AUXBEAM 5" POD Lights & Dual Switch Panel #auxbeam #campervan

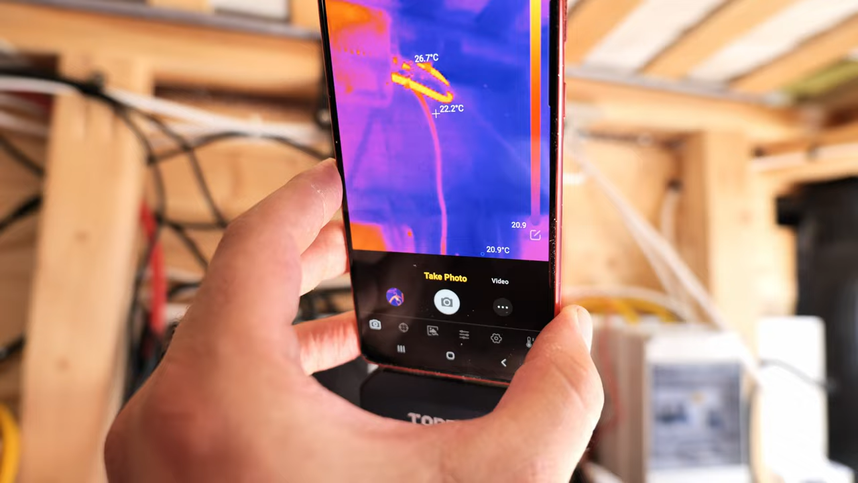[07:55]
On screen: spot 22.2°C, max 26.7°C
Turns out the cables were not extremely hot.
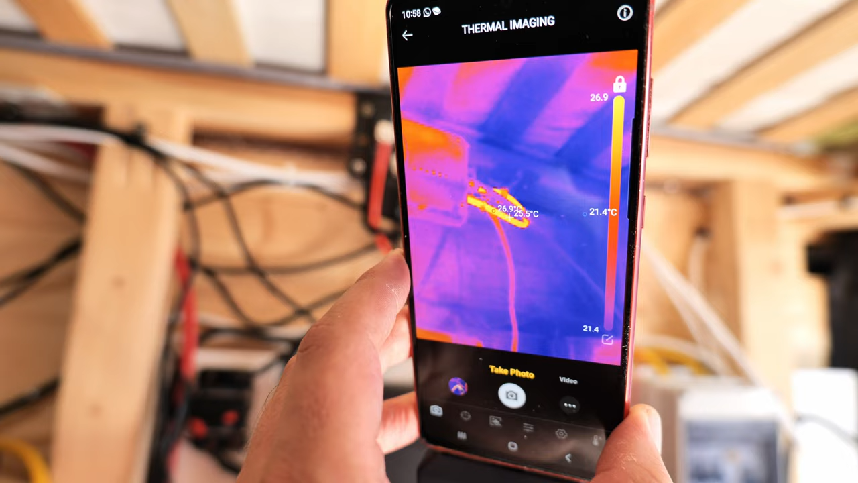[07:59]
But they were getting close. At around 40 degrees.
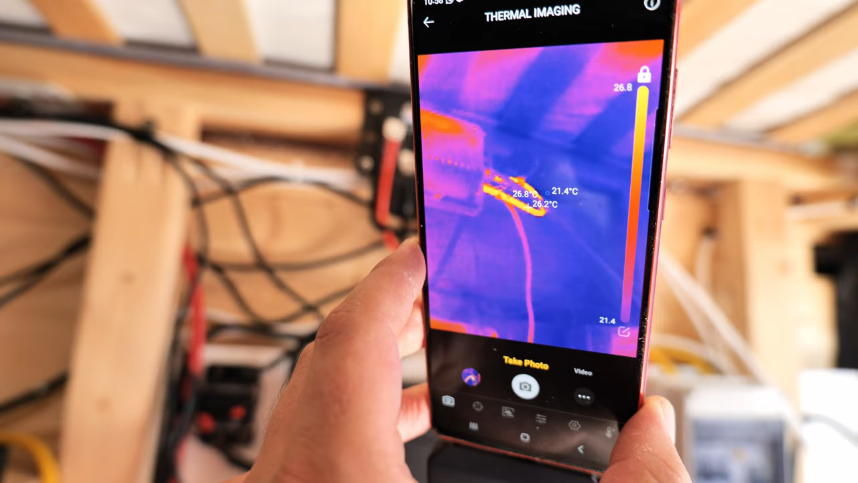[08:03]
After about 10 minutes. I know probably that's not a problem. They can take more than that. But just to be on the safe side.
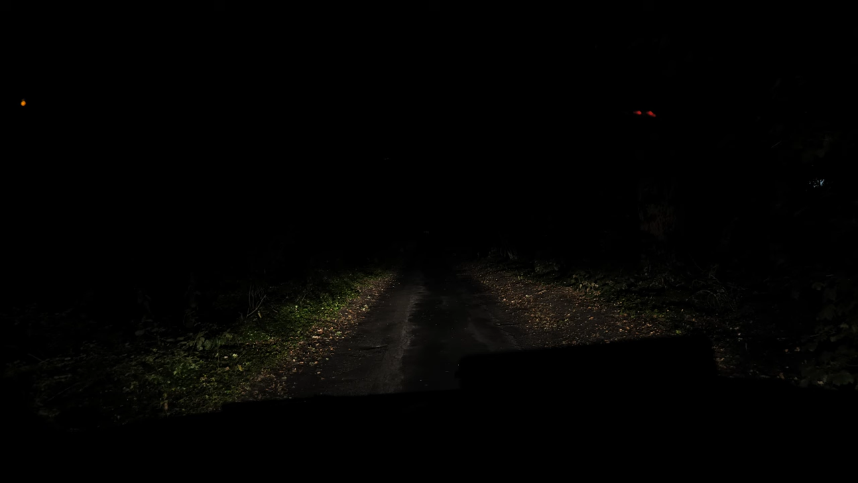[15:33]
car this is the 20 pound light bar from ebay these are two of the aux beams and these are four of the aux beams
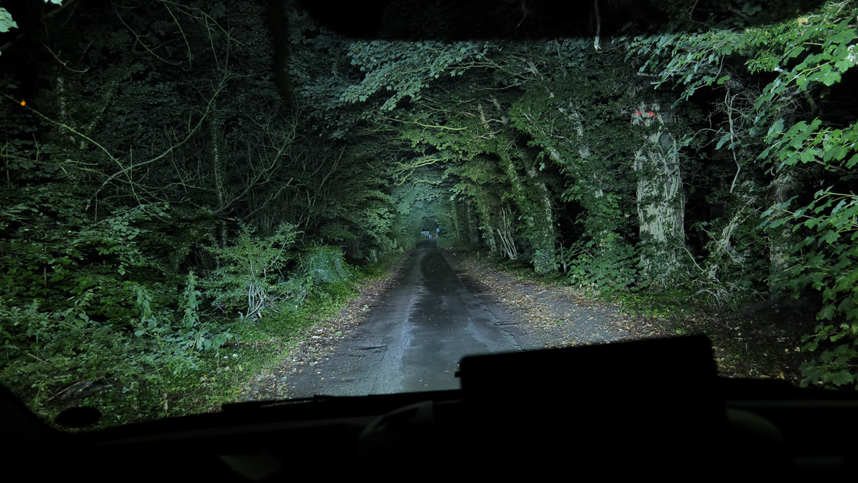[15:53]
it's insane let me turn it off so these are the headlamps from your car yeah look at the aux beams wow I mean I do have to say they shoot a bit too high but wow these are your normal headlights okay these are the aux beams oh my god okay let's put the high beam on the high beam from the car okay wow almost makes no difference